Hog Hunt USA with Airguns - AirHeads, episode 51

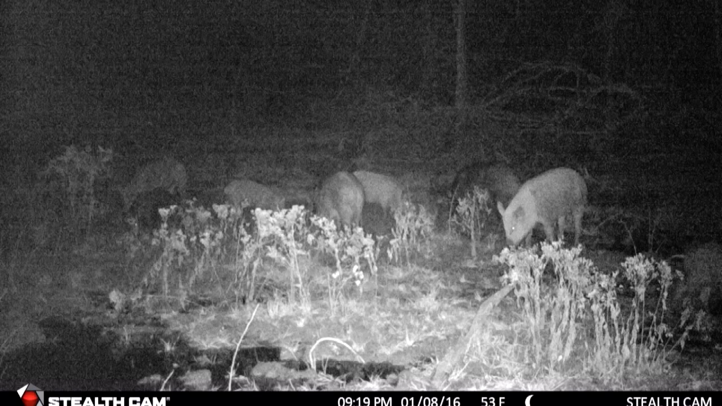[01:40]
The camera kit noise in the high seat might have scared them so we move to another feed station.
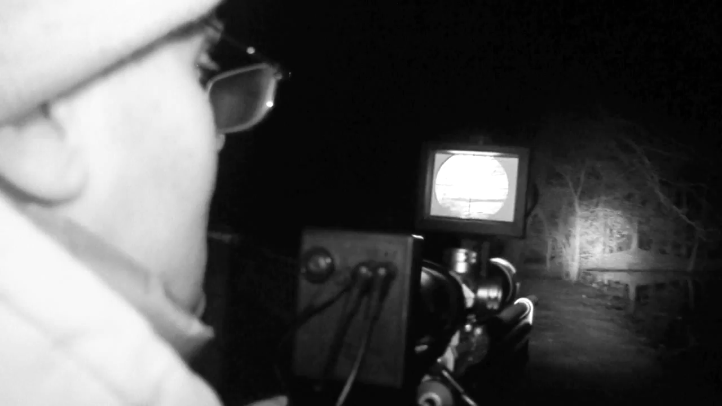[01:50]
It's Dave's turn to pull the trigger. The pigs are aware of something but they hold still for long enough for Dave to get a perfect head shot.
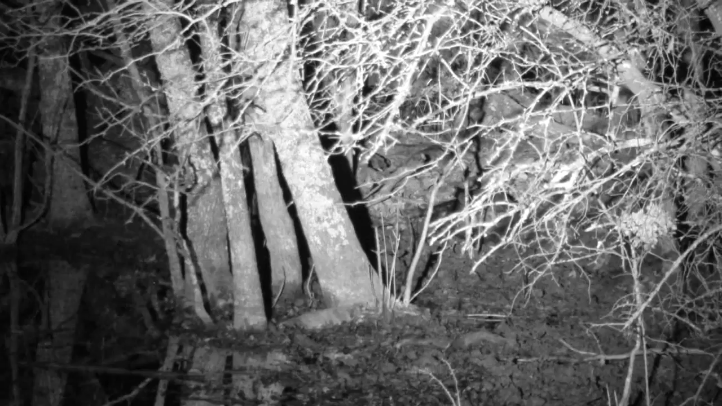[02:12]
We have seen animals drop to the shop before but not like this. What we shot was a 70 pound sow with a crossman marauder right above the eye, exit on the other side, little pig drop like a rock.
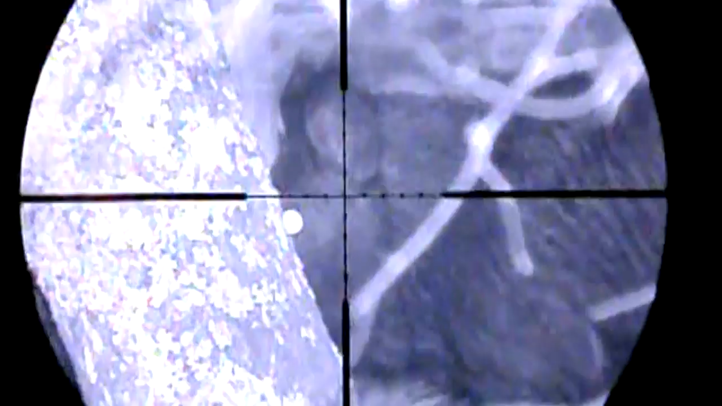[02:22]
This will be great eating, great eating pig. Shooting boar with an air rifle is controversial, especially in Europe,
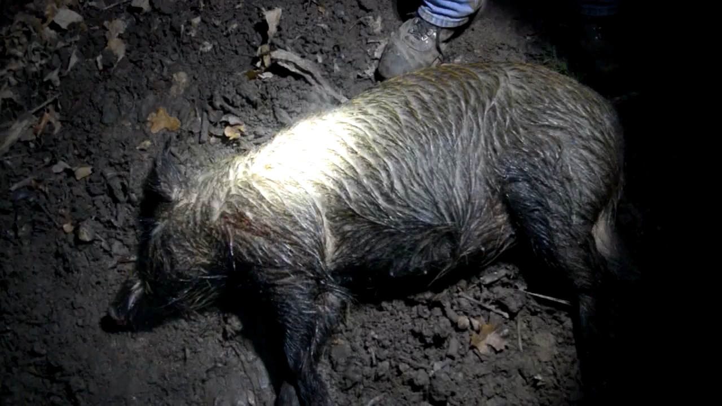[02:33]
but in America they love this kind of hunting and we have seen that when the shot is executed properly they are not going anywhere.
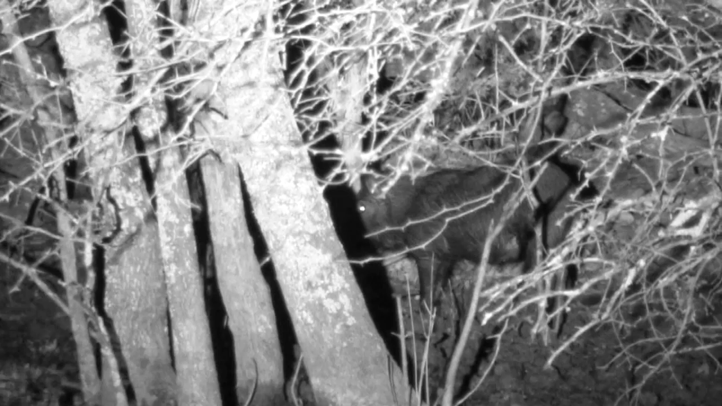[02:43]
This is the maximum I would shoot with that gun, but it works fine on that size pigs if you hit them in the brain. You have to put the bullet in the right spot, much more so than you would with a firearm.
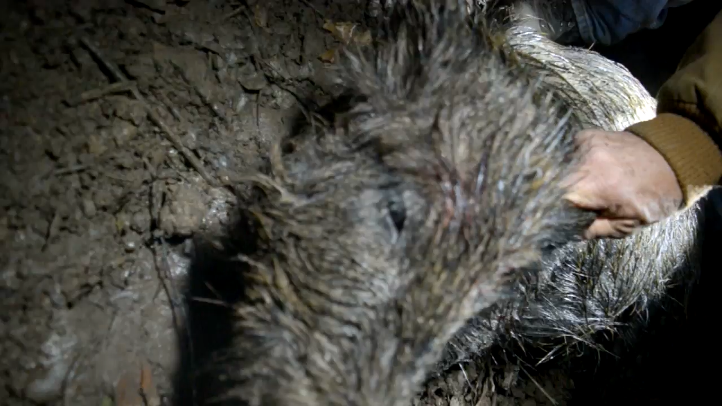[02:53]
Their brain is about the size of a quarter, so if you miss that brain you are not hitting anything, the bullet will just pass through and the hog will run off.
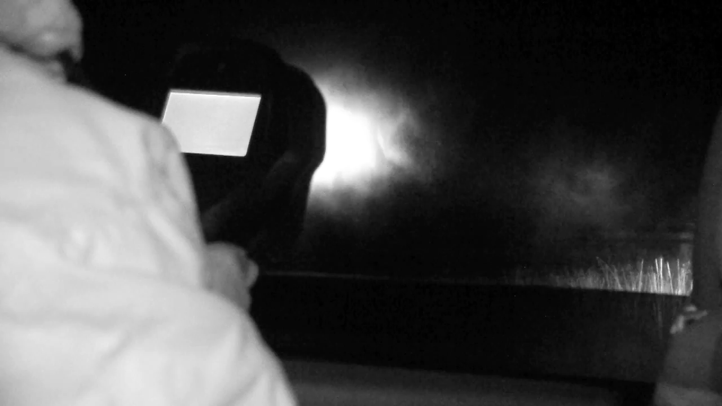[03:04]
For more about Night Sight go to nightsight.com.
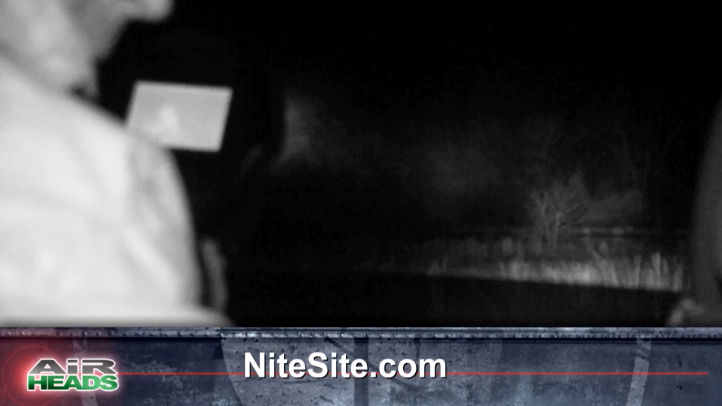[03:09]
Well done all and accurate shooting by Dave there.